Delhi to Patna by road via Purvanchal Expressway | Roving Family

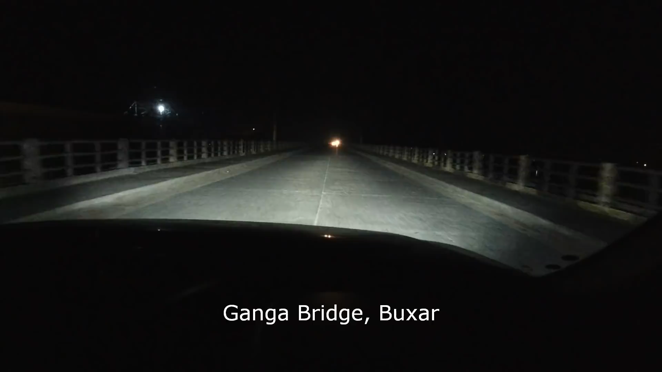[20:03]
रात के 10 बज रहे हैं और हम लोग बक्सर क्रॉस कर रहे हैं अभी,
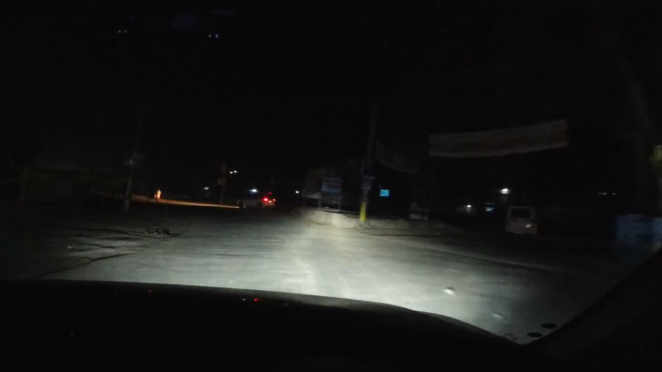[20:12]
और इस एरिया को रात में क्रॉस करना ही अच्छा है, क्योंकि दिन में बहुत ज़्यादा ट्रैफिक रहता है बक्सर से आरा पटना तक, और रात में भी गाड़ियाँ चलती रहती हैं,
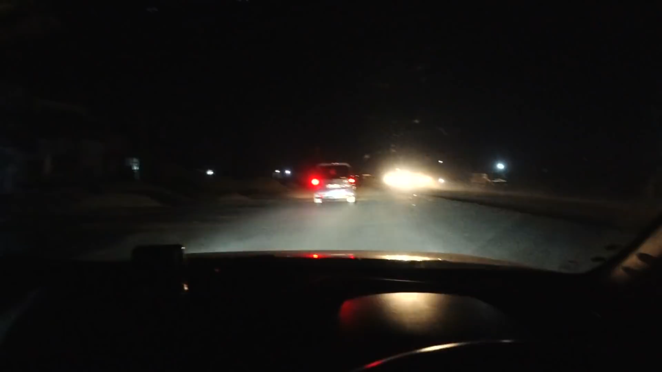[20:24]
देख ही रहे हैं ट्रैफिक ठीक ठाक रहता है।